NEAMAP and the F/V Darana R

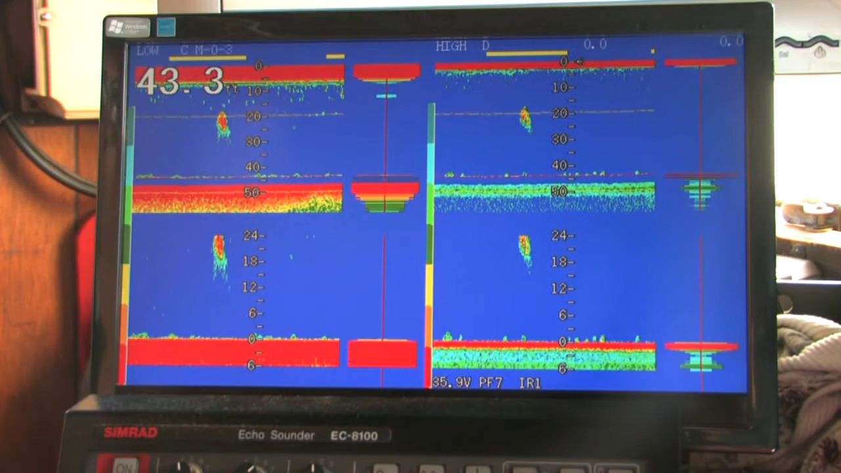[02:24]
The doors are on the bottom. It's like a small round. And the opening of the net is only 43 feet between wide, 43 feet wide, but 17 feet high.
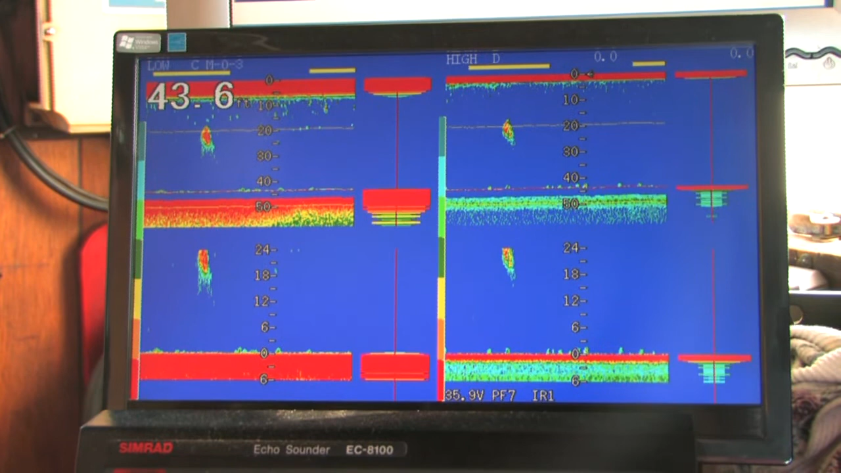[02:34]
And we're that's the path that we're covering right now. And what they'll do is calculate back.